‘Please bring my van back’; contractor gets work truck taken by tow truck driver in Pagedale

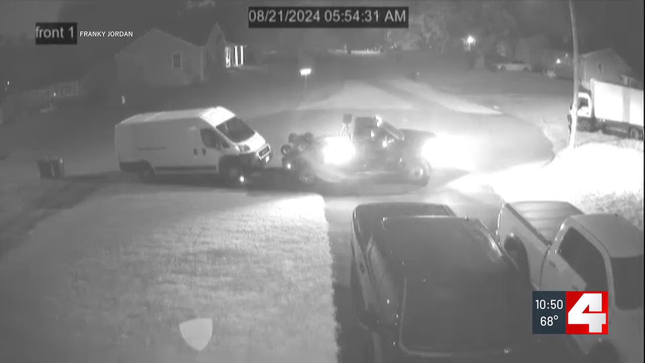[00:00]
Leon Ford tonight. New video shows a tow truck driver hitching a contractor's work truck this morning and then hauling it off. The question now, was this an unwarranted tow or a theft?